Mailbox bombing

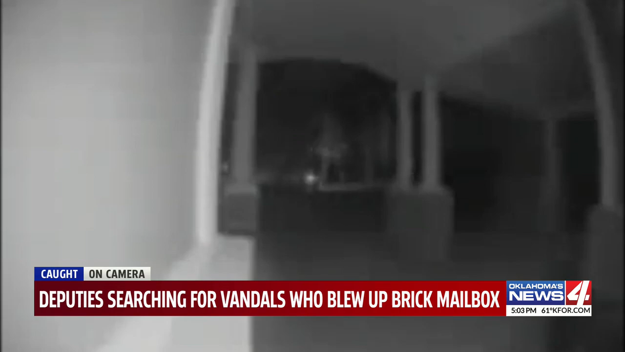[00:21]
Although you can see right there a car driving off after the blast a little bit, you really can't tell what the maker model is.